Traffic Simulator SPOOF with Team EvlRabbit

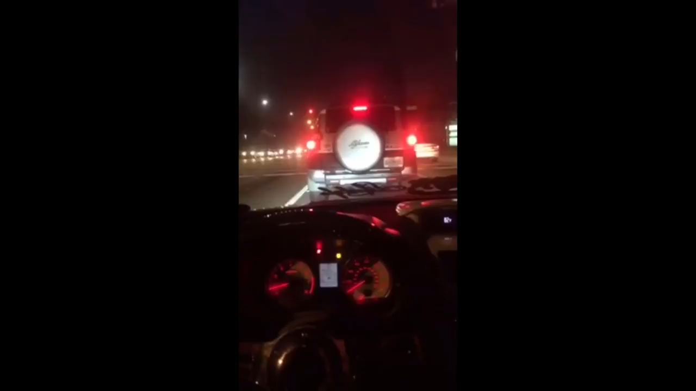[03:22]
I was reading up on the forums, and apparently if you drive around at night, you will be able to find some car meets, so I'm going out to test that right now.
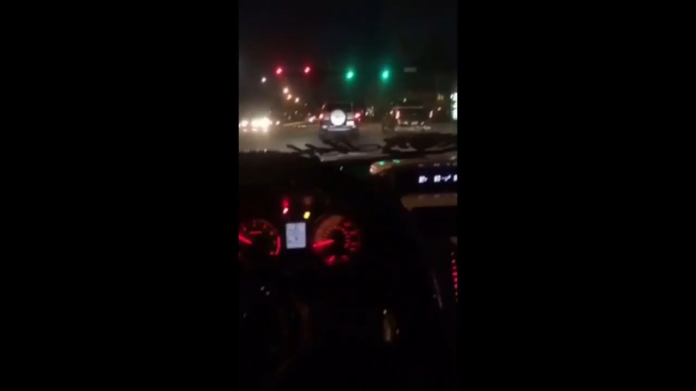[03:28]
Looks like they brought even a pretty good working light system, you know.